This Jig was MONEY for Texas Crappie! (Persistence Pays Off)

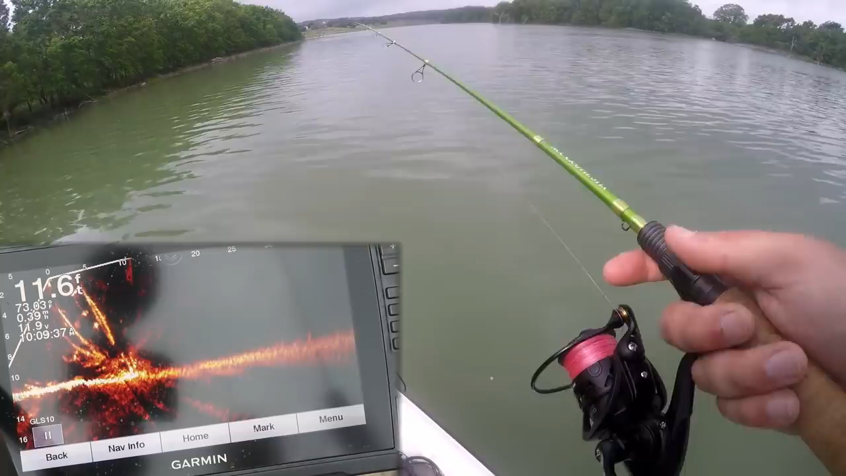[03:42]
Oh, there he is. Got him. Oh, it's a crappie. It's a crappie. A little bit bigger than yesterday. Not much. Okay, there's some fish on that one. Oh, there's a fish. Oh, it's a good one.
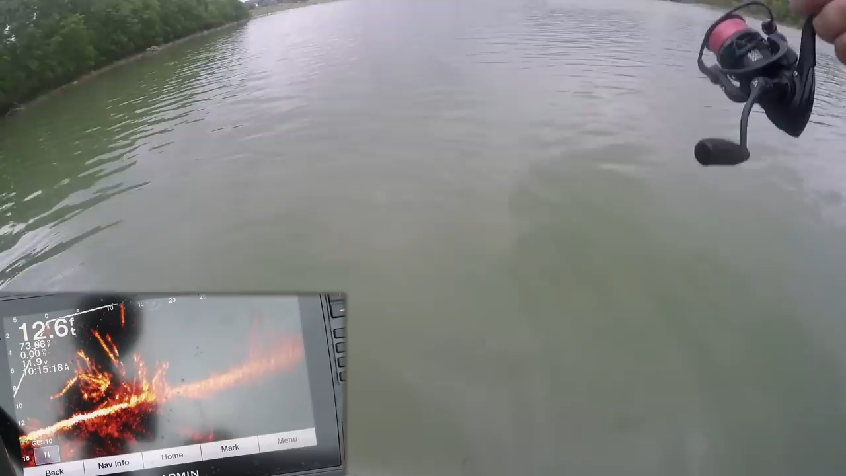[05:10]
All right, let's see if we can get another one. Oh, got him. Got him.
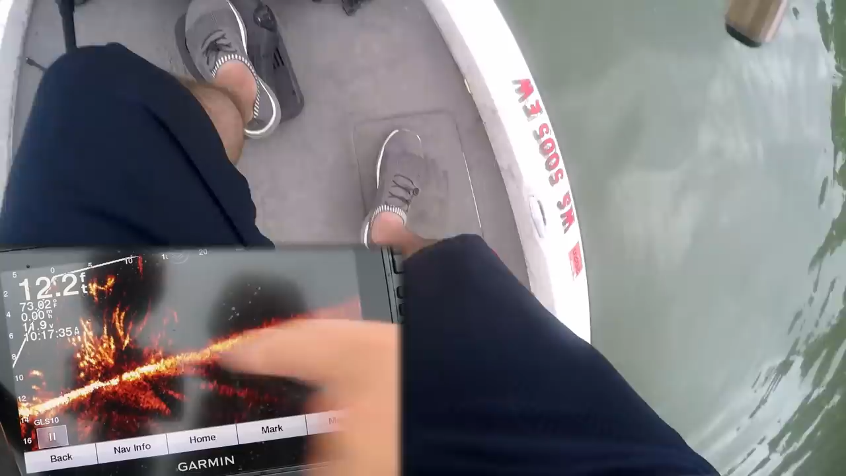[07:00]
Holy smokes. A bunch of them just moved in. There's the jig. Get another one. Come on. Is that a big girl right there?
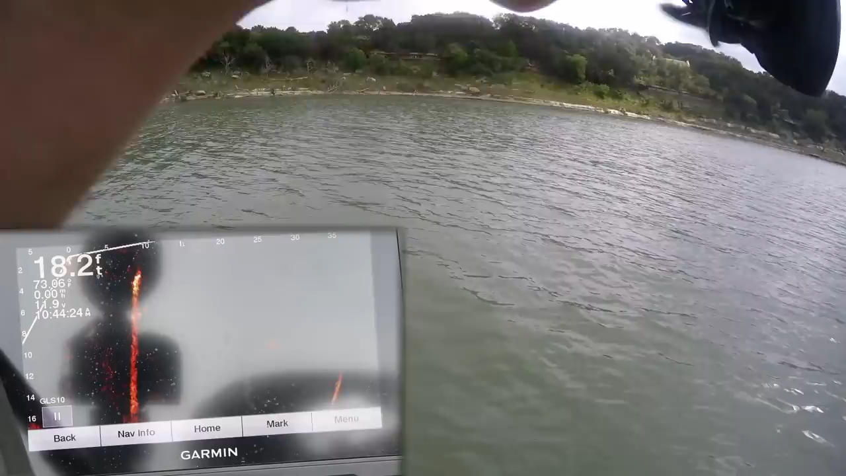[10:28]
On screen: depth 18.2 ft
oh got him got him yes it's a good one too yes it's